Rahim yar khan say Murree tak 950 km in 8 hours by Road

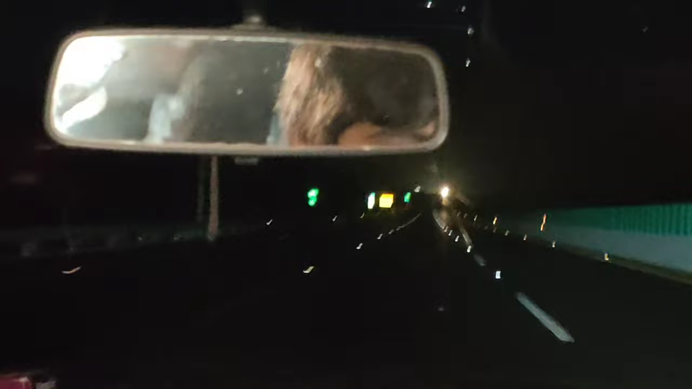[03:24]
ये हम लोग इकबालाबाद से सी पैक पे चढ़ गए और इधर ये देखें बारिश हुई हुई है सारी रोड पे।